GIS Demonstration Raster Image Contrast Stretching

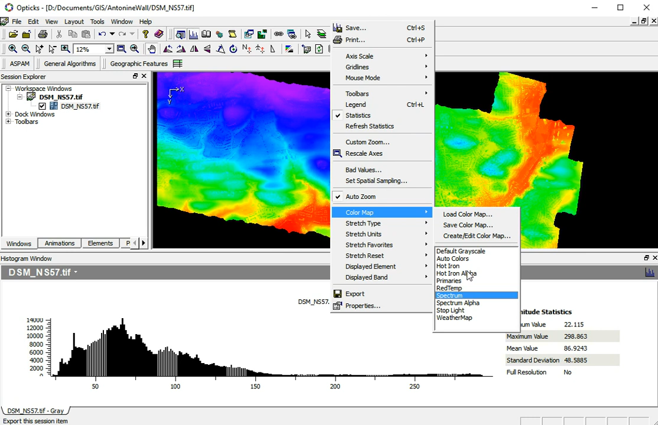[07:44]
Color map. And lastly, let's just choose auto colors, because it just uses a whole range of colors. And then this can be useful to sort of emphasize certain data in it. It's not intuitive to interpret, but you can nicely see all the different contours on this.
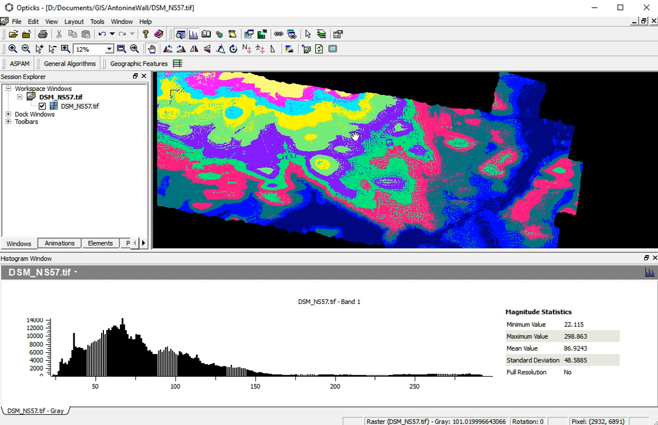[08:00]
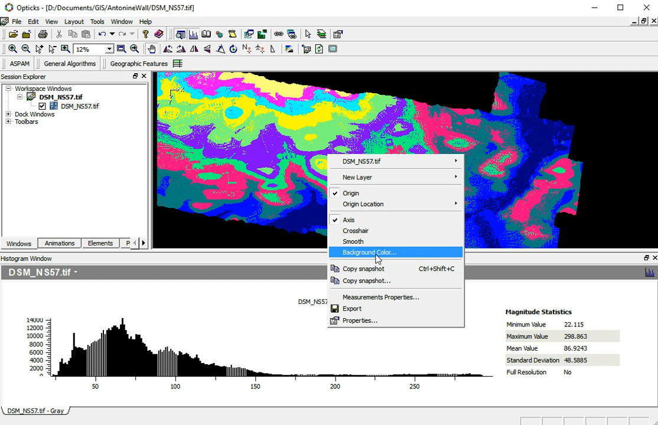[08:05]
Let's set it back to grayscale. And the different color scales, they can also be useful, because it's easier for the human brain to see differences between colors.
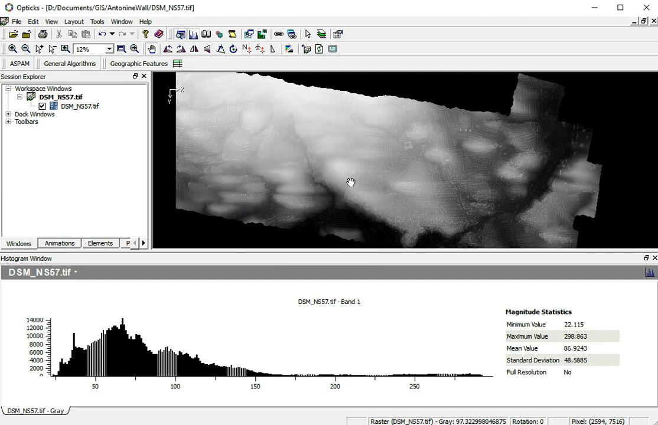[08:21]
The human eye is very limited in the amount of shades of grays it can distinguish between. So sometimes switching to a color map can help you see data, see more information in your, your data set than you could originally see.